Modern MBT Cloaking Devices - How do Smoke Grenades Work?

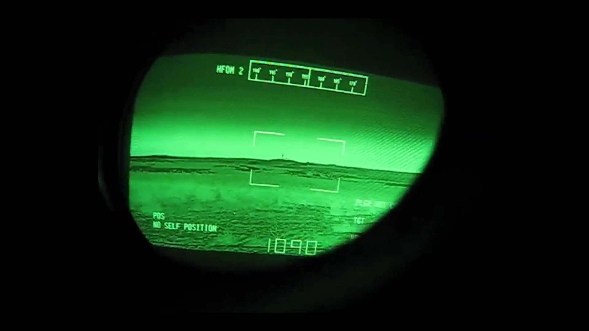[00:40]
This is very useful for spotting the enemy at night and in hard to see places like behind shrubs and at very long ranges in desert situations, foggy situations or cloudy situations.